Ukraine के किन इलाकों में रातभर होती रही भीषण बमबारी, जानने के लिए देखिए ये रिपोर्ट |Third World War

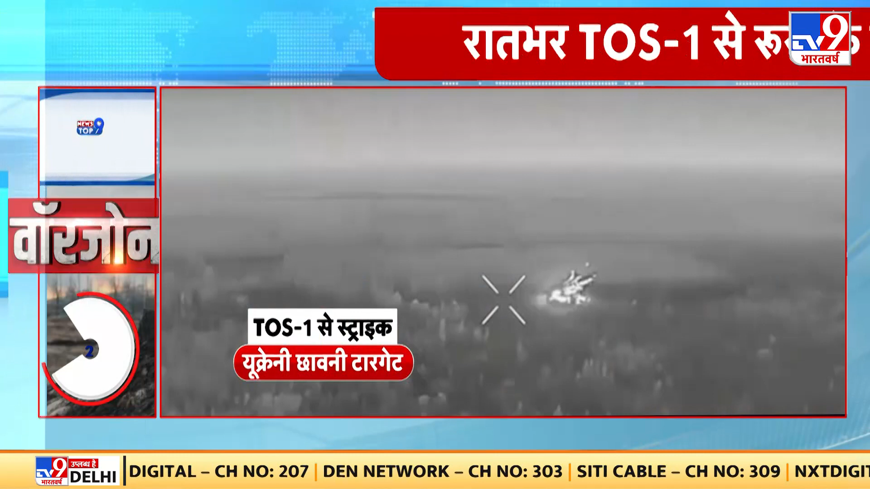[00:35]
यूकरिन की धरती दिन राद बंबारी से दहल रही है आधी राद के समय रूसी एर फोस ने टॉस